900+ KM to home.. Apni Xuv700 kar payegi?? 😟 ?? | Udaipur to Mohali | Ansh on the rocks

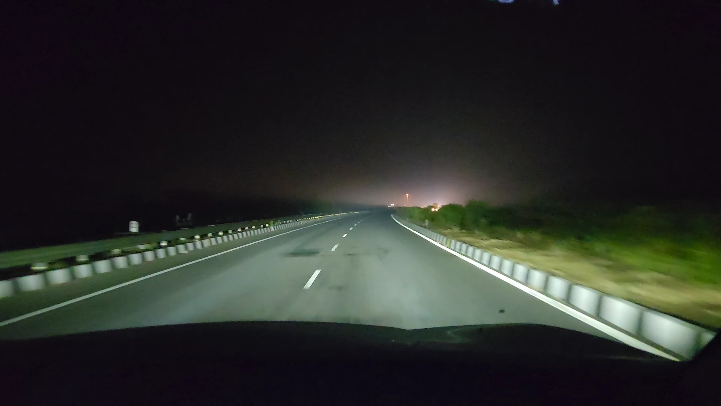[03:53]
और कांस्टेंट स्पीड हमने मेंटेन की हुई है 80-85 के अराउंड। तो इसी तरह चलते रहे, फिर तो हम 10 बजे के आसपास जयपुर तक पहुंच जाएंगे। फिर तो टाइम हो रहा है 6:10, और हम जुड़ चुके हैं NH 48 पे, जो सीधा हमें कनेक्ट करेगा जयपुर से।
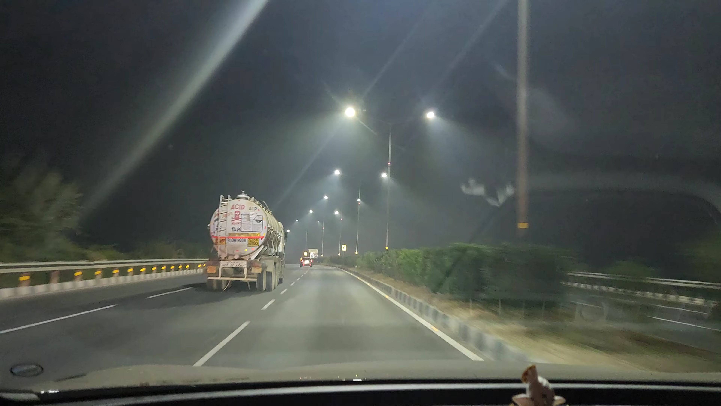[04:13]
तो मजेदार रोड है, ट्रक काफी है खैर इस रोड पे, बट हाँ स्पीड मेंटेन कर रहे हैं ठीक ठाक। भाई हल्के लिए ना धूमधानी शुरू होती है, बस आगे ना हो, बड़े ना हो, इतनी रहे या इससे कम ही हो जाए।